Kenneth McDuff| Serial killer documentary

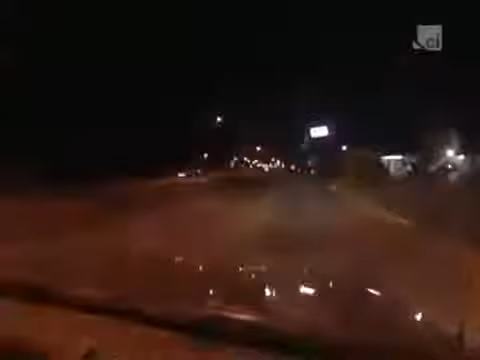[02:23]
Around 10 p.m., the two men drove into the small town of Everman, south of Fort Worth.